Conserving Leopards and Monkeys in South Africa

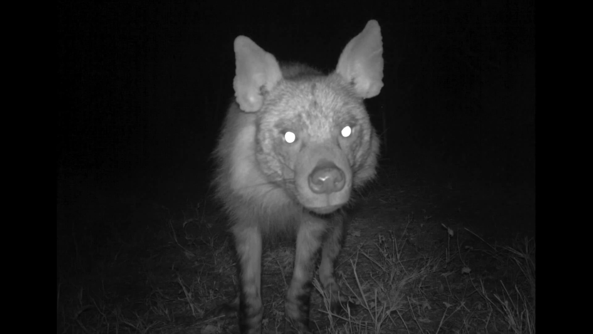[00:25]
the large carnivores in particular, such as leopard and brown hyena,
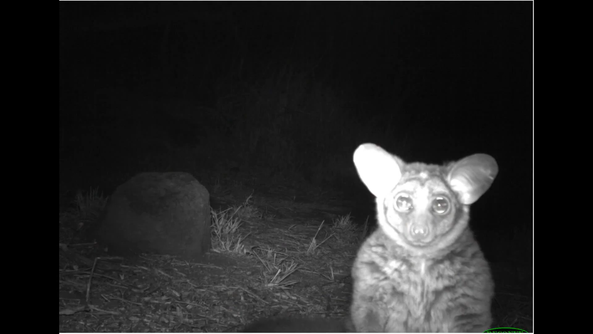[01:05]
So one of the things that we do is maintain a permanent array of camera stations,
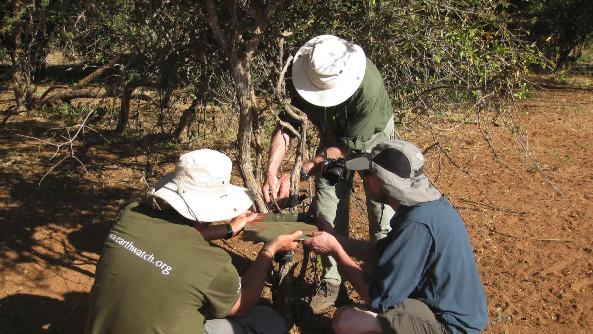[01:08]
remote camera traps that are operational throughout the year,
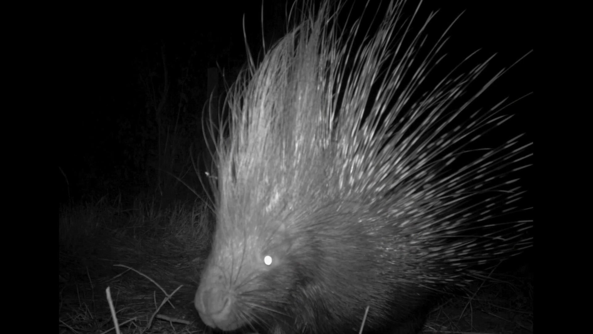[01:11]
constantly recording images as they're triggered when wildlife walks by.